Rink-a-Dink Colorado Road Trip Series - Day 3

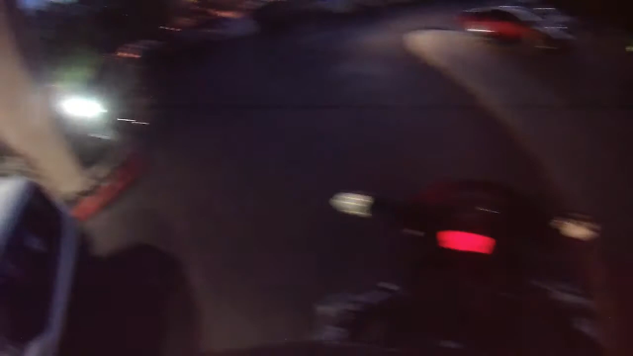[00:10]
It's going to be by far the longest and hardest of all the days, because it's the longest miles. It's going to be the longest amount of time on the road for any single day. I'm starting the earliest. As you can see, the sun is not yet up.